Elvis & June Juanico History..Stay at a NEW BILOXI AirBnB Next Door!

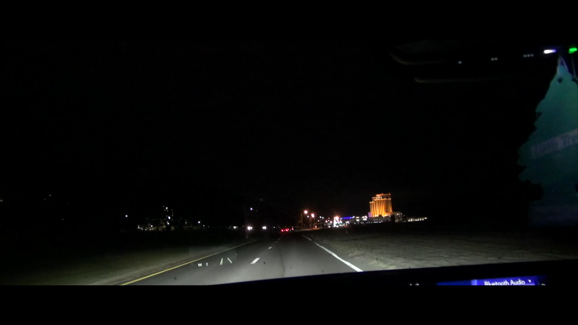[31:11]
I'm trying to time this a certain time for you guys because I wanted to tell a story in the same actual location that the story took place. The same place Elvis was once upon a time in he and June's life.
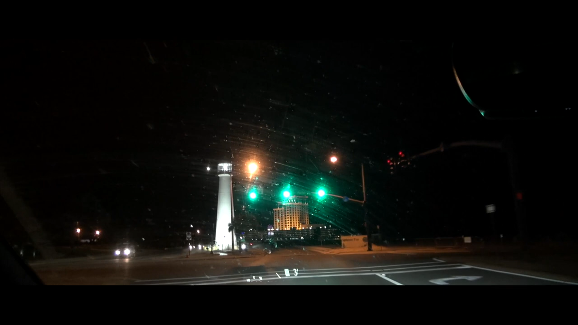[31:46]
There is the lighthouse, the famous lighthouse here in Biloxi.
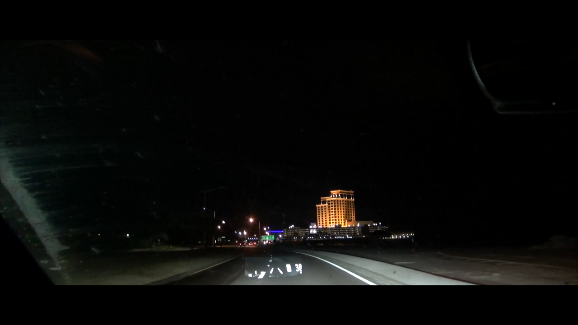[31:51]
And straight ahead is the Beau Ravage all lit up for the early morning.
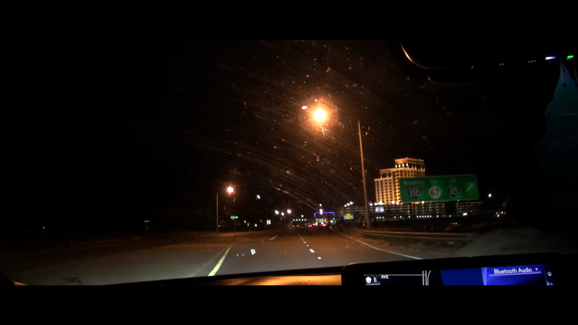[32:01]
So this is Beach Boulevard, Highway 90.
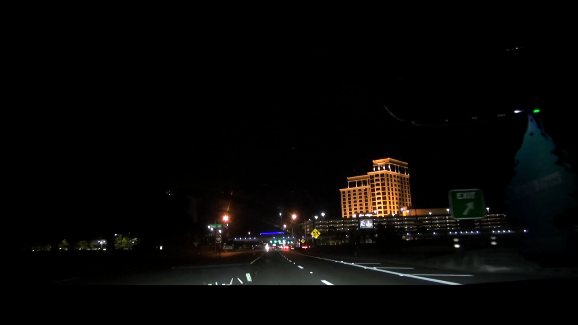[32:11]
This boulevard would have been here back in 1955, of course. But everything around would be different.
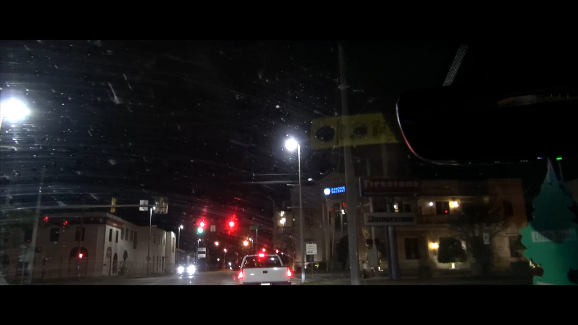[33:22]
So this is Howard Avenue. The famous Howard Avenue, they would have traveled right here.
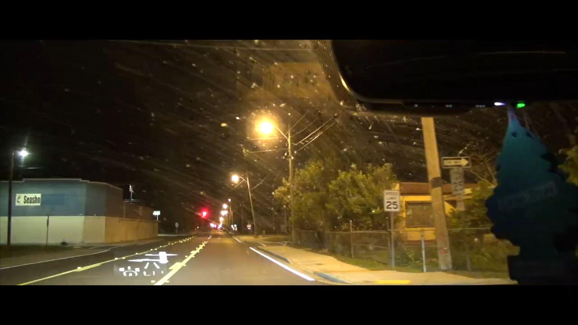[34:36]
So they would have turned right here, on this road.
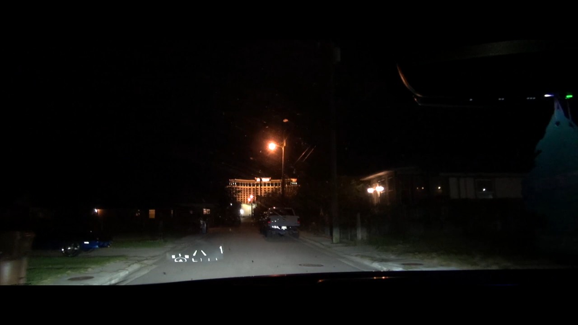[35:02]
Probably would have been going about 13 miles per hour like I am.